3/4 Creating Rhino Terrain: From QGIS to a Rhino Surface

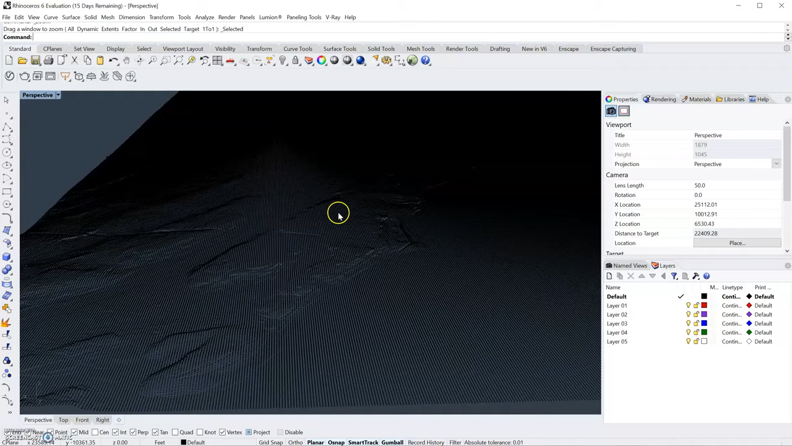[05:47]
Clear, if you can kind of see here, that's Morningside Heights, I think.
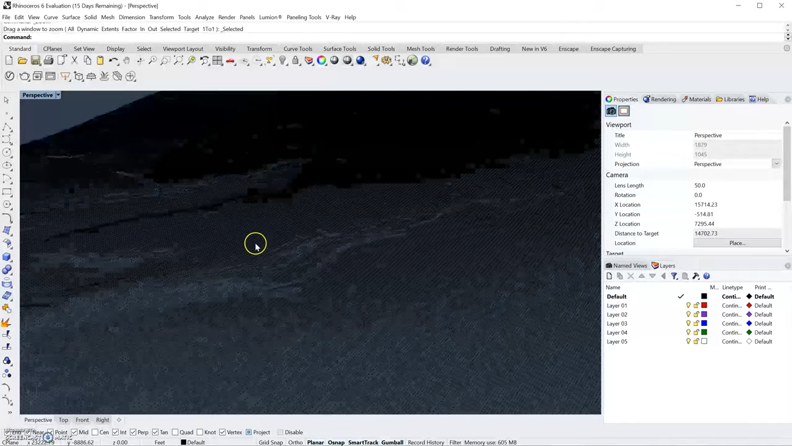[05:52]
Is it called Morningside Heights?
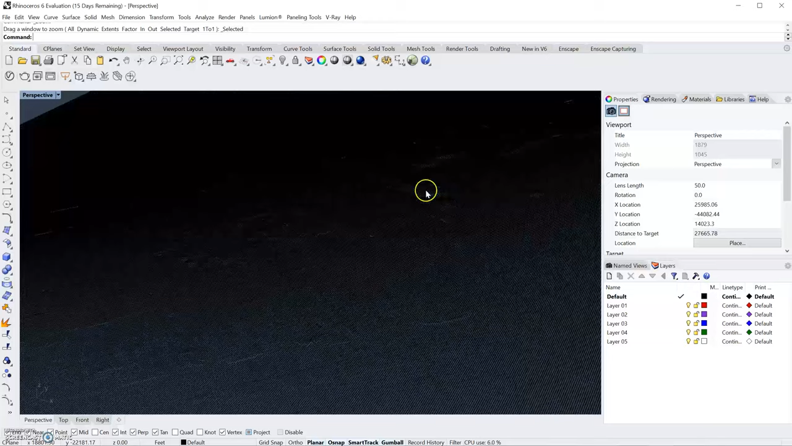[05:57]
And Central Park is right here. There's that reservoir.